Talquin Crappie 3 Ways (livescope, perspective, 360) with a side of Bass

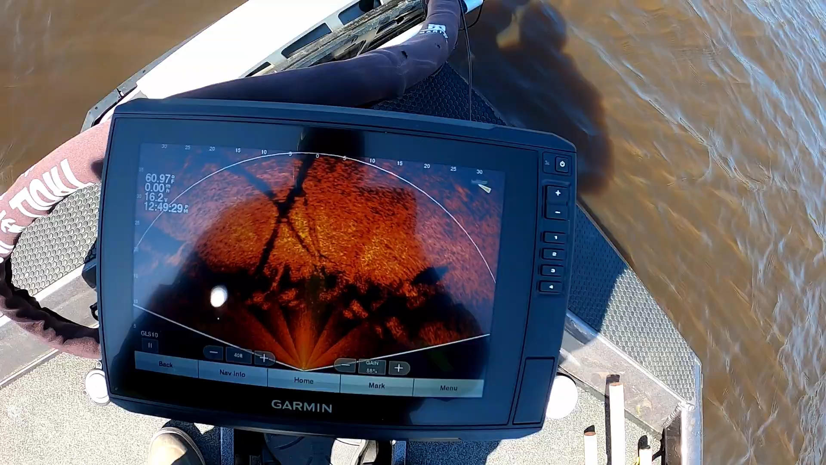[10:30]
Boat settle in. Come on, boat. See that wonderful spotlight spinning the boat in all kind of different directions.
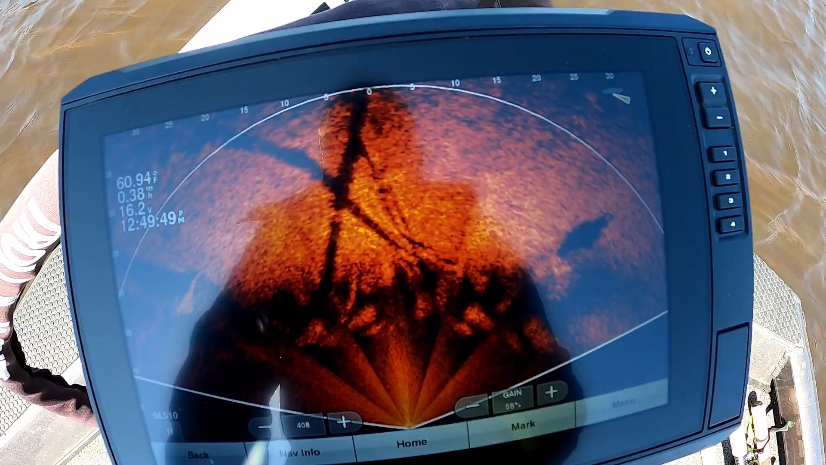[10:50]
Alright, I'm gonna sit here with you and stare at this for a second. You can see the log down there on the bottom. See if I see anything. I don't see anything moving around. Doesn't look like I can see any fish. Zoom the range out a little bit.
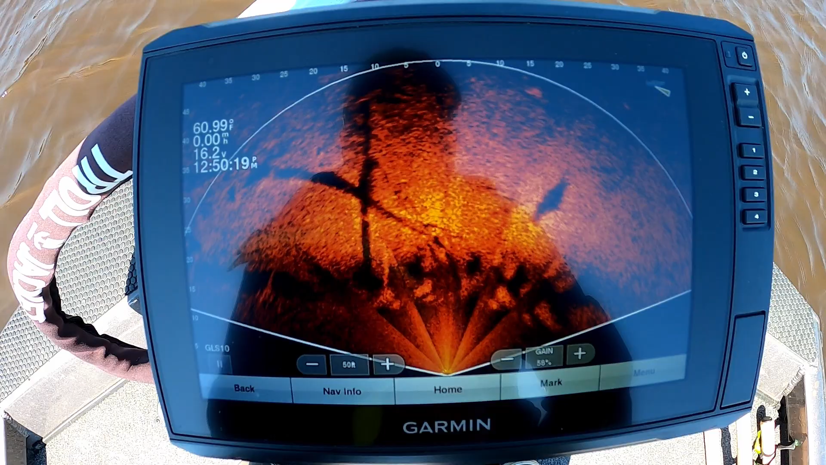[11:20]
Yeah, so there you go, guys. It kind of similar to the 360, but I believe that 360 has a little better quality of an image if you're just looking for structure. I haven't tried this up in real shallow water. You know, you might be able to see some fish moving around up in really shallow water.
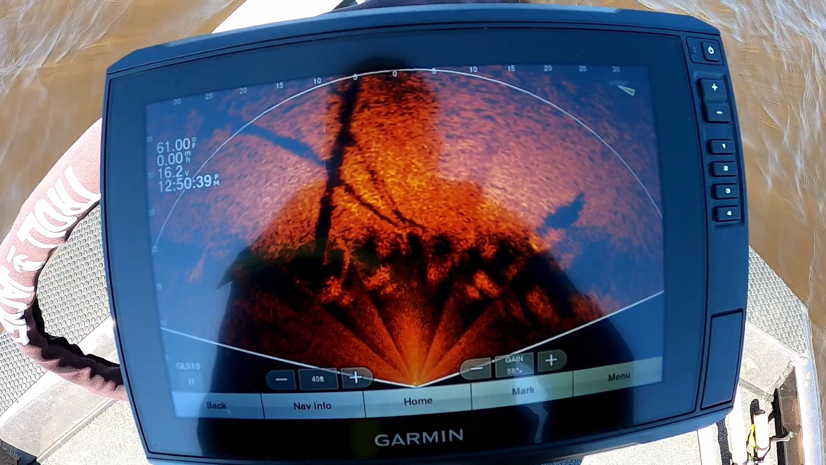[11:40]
And if I happen to come across some fish real shallow, then of course we'll film that and show you what it looks like. But I don't know.
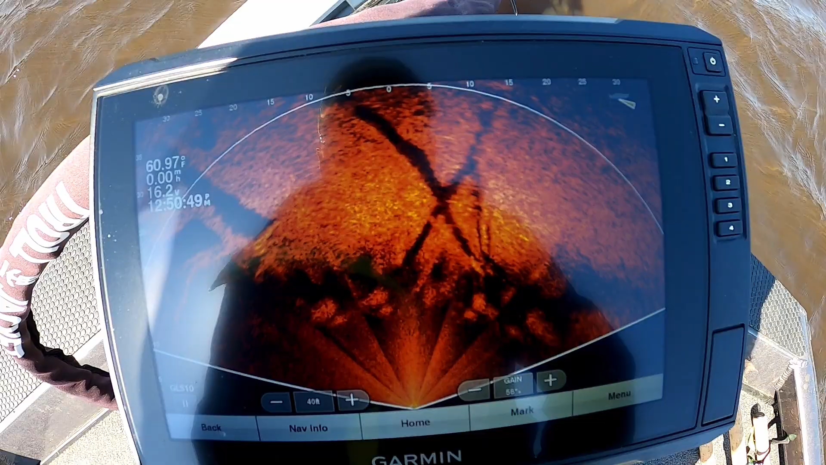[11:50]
On screen: water 60.97°F
Let me pull this thing up and change the angle a little bit and see if that makes any difference. It looks like I can put it a little bit lower of an angle.
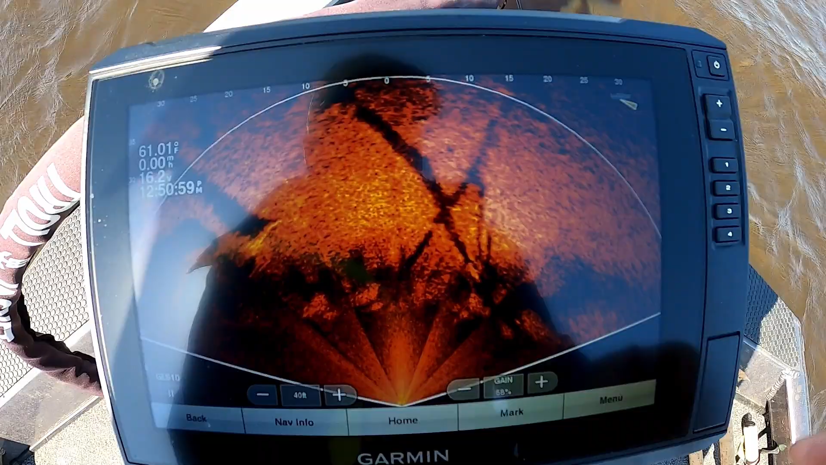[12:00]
So let's try that. Let me sleep this thing for a second.
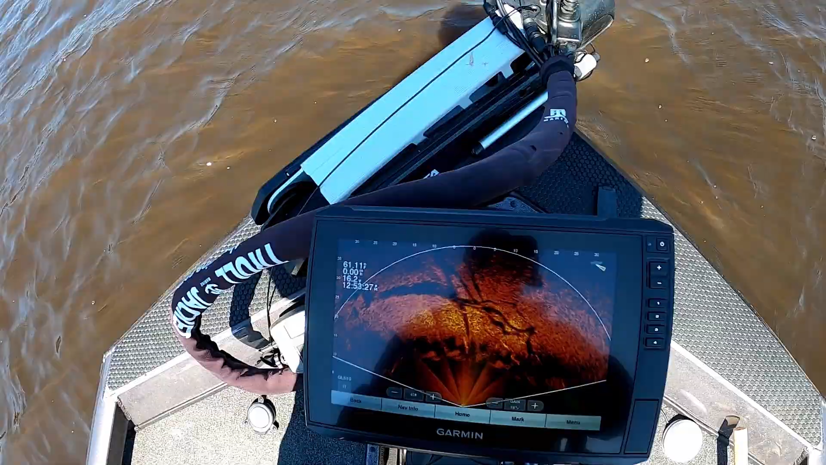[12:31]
All right. You guys see that?
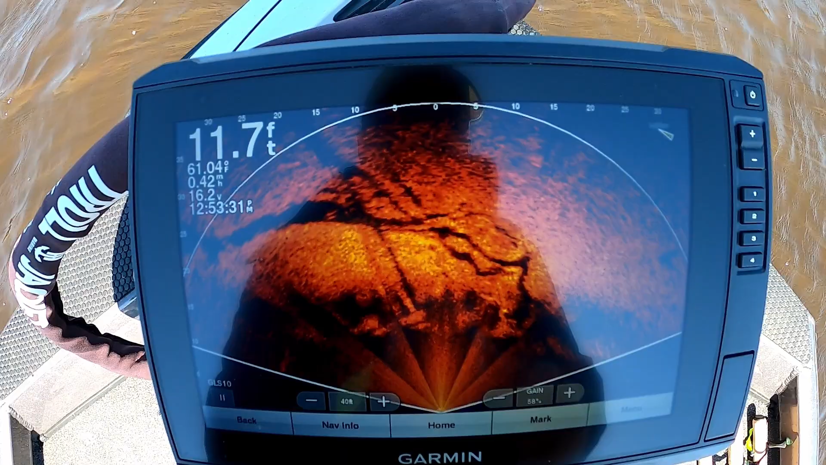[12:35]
On screen: depth 11.7 ft
I'm trying to shade the screen best I can with my shadow.
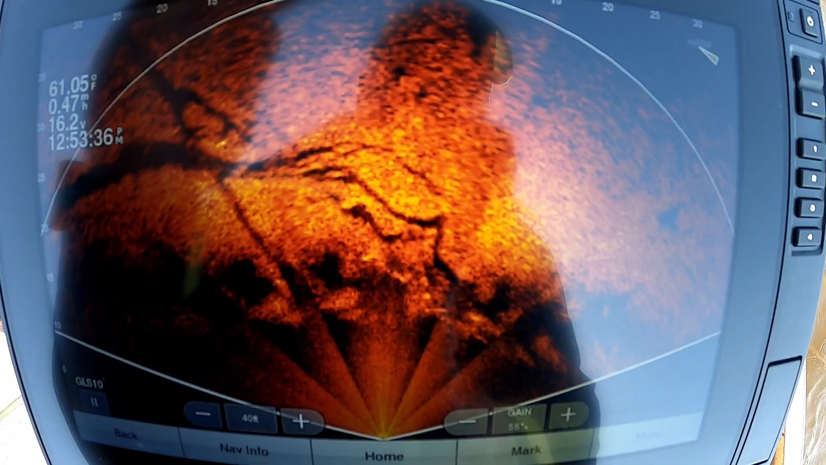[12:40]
Let me get up over the top of it.
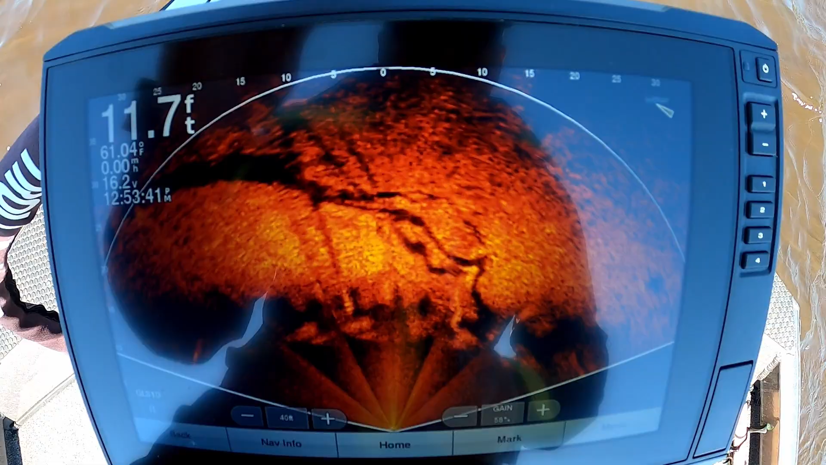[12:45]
On screen: depth 11.7 ft
All right, so changing the angle gave us a little better picture. I still can't see any fish moving around down there.
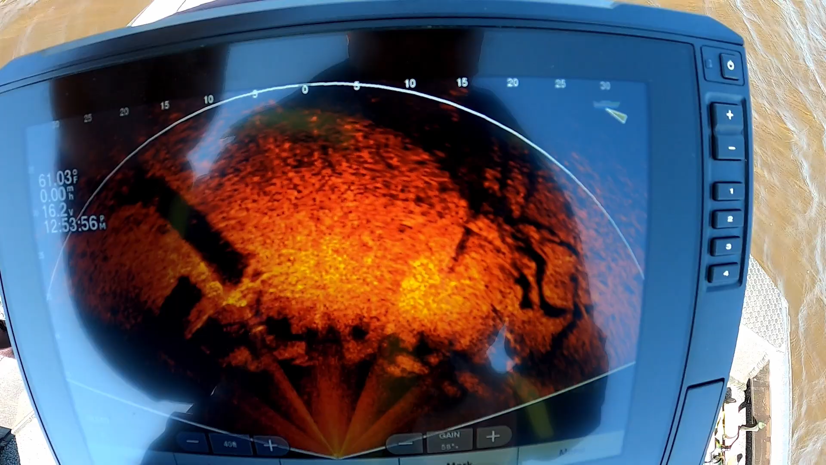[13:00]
You guys see anything? I don't see anything swimming. Maybe if I was in shallower water. There's a shadow right there moving.
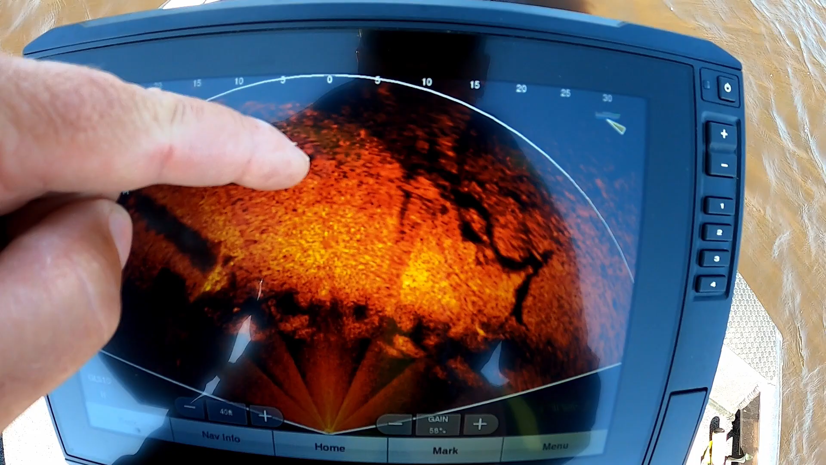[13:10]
There's probably a fish right there. You see that? Could be the boat swinging, but I believe that might be a fish.
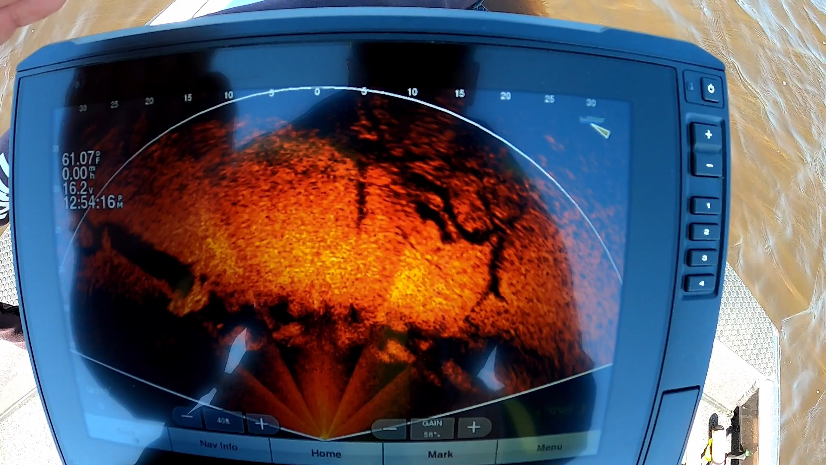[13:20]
Definitely not the greatest for being in 12 foot of water. I would say this would have more of an advantage if you were up really shallow,
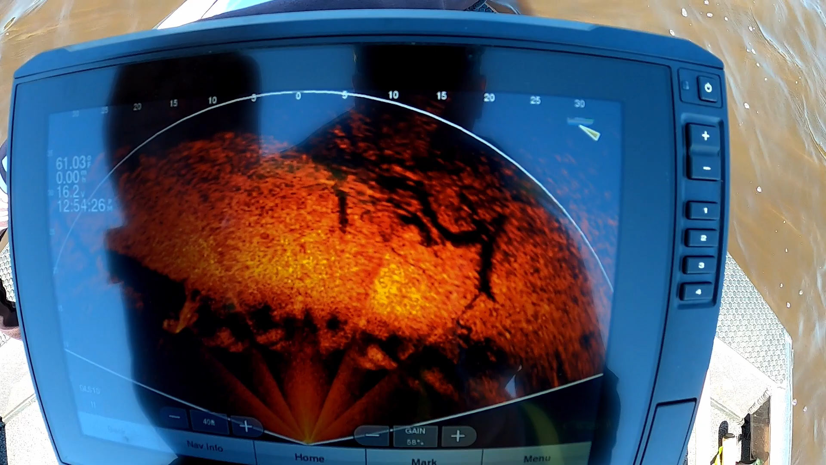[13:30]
and we'll have to try it again when we get up here shallow one day. All right, there's a shadow right there.
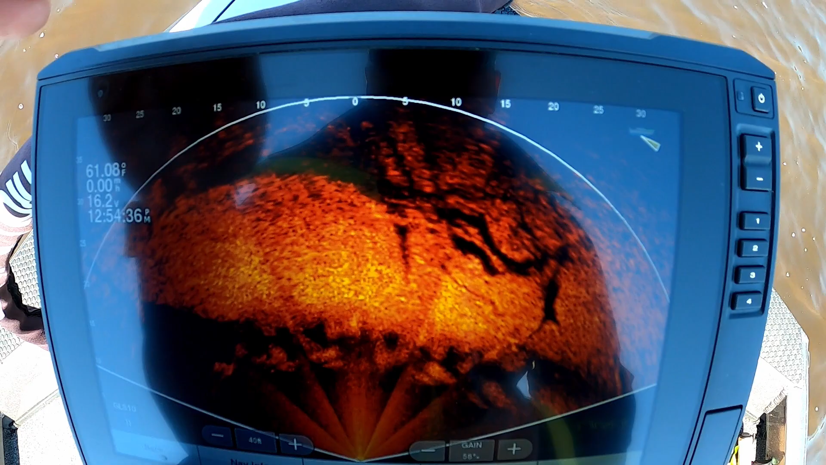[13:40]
That's enough of that. And get back to fishing.